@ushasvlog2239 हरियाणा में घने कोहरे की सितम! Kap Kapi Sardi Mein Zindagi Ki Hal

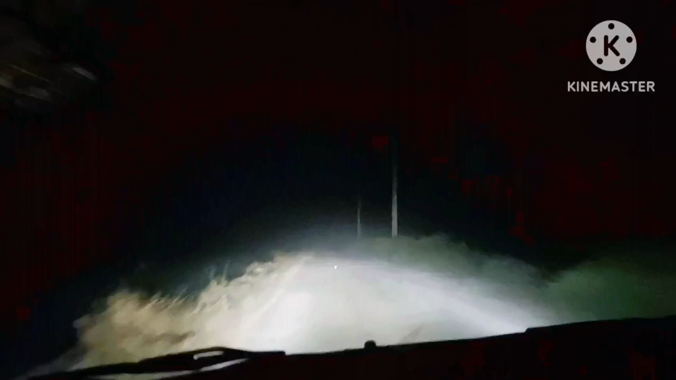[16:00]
बस गारी का हेड़ लाइट में चलने पर रहा है अभी 7.00 पीजे ऐसे लग रहे है कि रात को बड़ बजा है